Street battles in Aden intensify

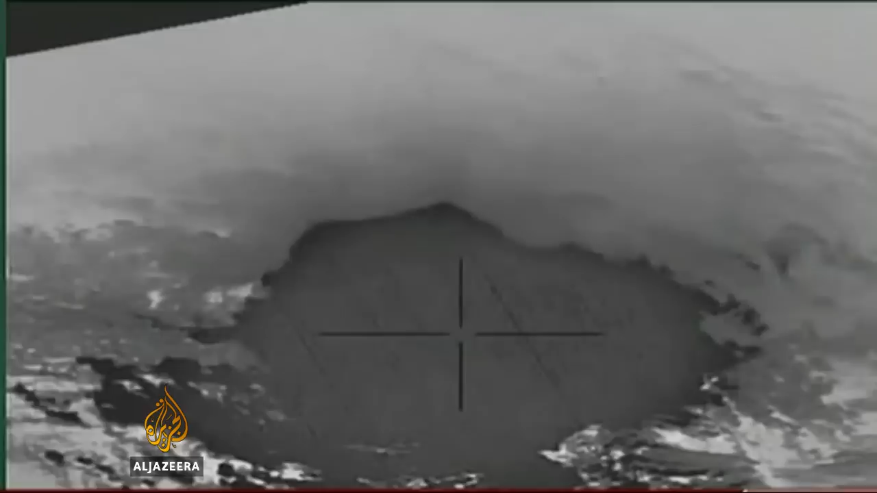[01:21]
A number of airstrikes forcing the rebels and forces loyal to Ali Abdullah Saleh to leave the presidential palace just 24 hours after they captured it.